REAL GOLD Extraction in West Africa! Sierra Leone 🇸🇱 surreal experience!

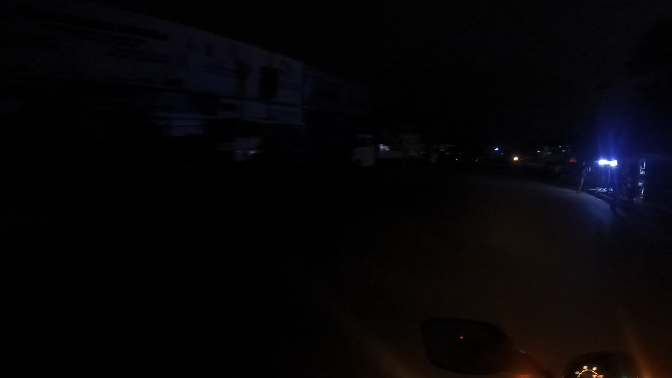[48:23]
It doesn't look fast, but we're driving 1,010 miles per hour right now, dude. I'm praying to God. Every time we go around a corner.
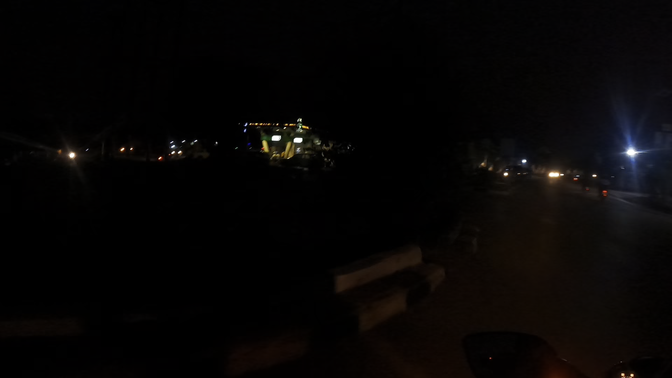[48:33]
Uh-oh. Ah! God damn. Help us, God. Bro, you always drive this crazy and fast? Yeah?